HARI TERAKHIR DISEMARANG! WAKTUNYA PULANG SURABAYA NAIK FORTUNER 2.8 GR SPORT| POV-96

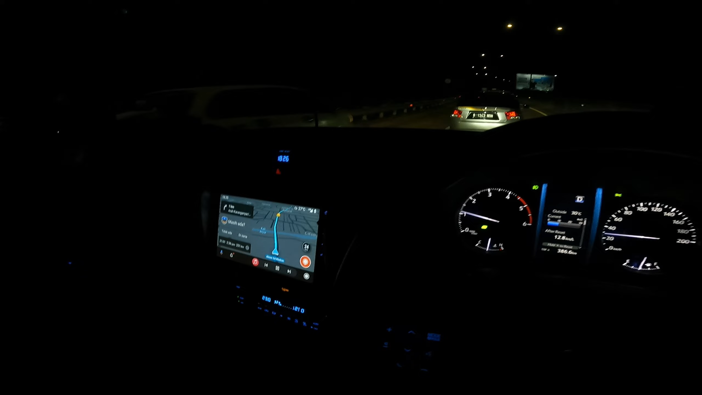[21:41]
Nah ini guys Sudah selesai makan Dan ini sudah masuk tol Ini jam berapa ya Setengah 7 Mungkin masih sampai rumah ini Jam 9an Ini kalau gak mampir-mampir ya Oke Jadi sudah selesai Ini sekarang Bensin posisi Kayak gini guys
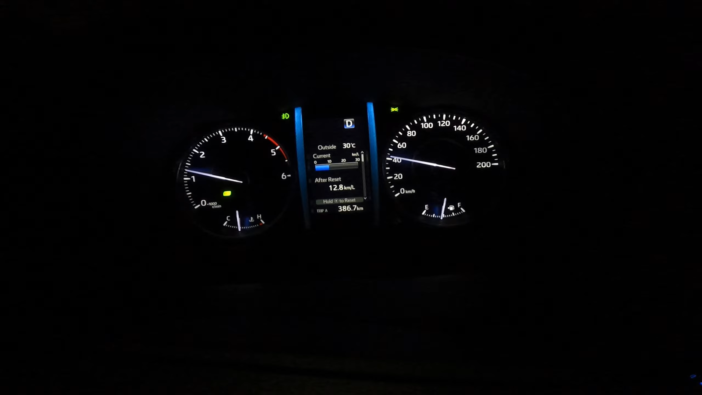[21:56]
Setengah kurang sedikit Ini sudah jalan Tambah 100 kiloan Ya jalan Berapa
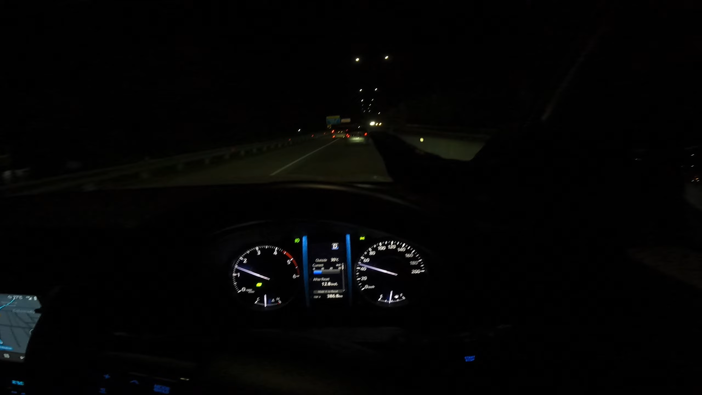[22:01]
ini guys Jalan Hampir 500 kilo teman-teman Kita ini belum sampai rumah ya Teman-teman ya Mungkin sampai rumah Ditambah 250 kilo Ini kan tulisannya 250 kilo Teman-teman Jadi Ini anggapannya 550 kilo Estimasi kurang lebih 750 kilo Nanti terakhir dah Kalau sudah mau keluar dari Tol Waru Nanti aku rekan lagi sedikit Oke Sudah malam Jadi nanti next Sampai di liburan selanjutnya Dan ini nanti
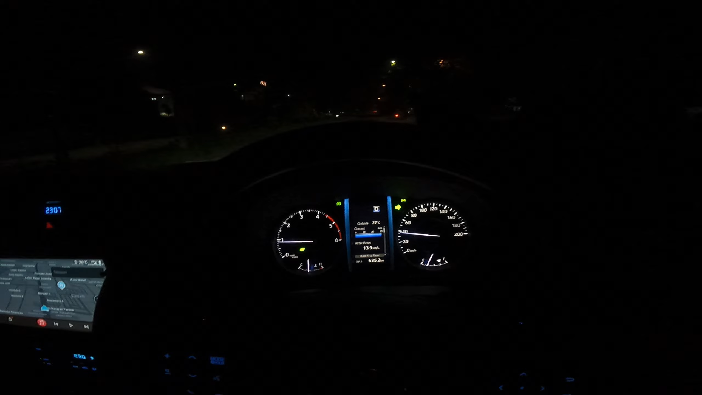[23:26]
Halo guys Cuma laporan ini Lihat nih Kemalaman aku benarkan guys Sekarang jam 11 lebih 7 menit Dan
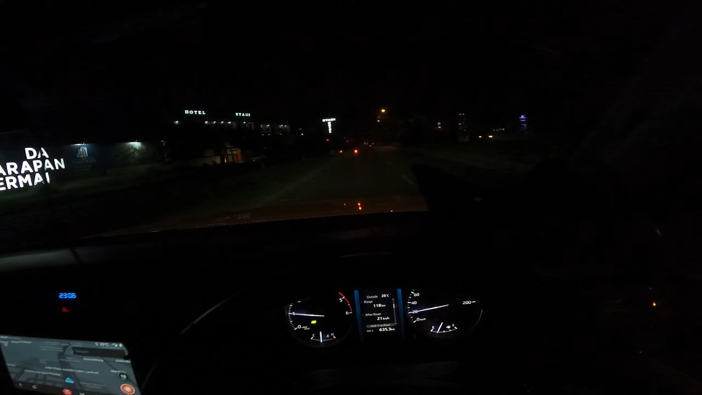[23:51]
Untuk ini sebentar ya Aku lagi menggok Ini Untuk Jarum yang ini Ini gak segini guys Ini Udah mau masuk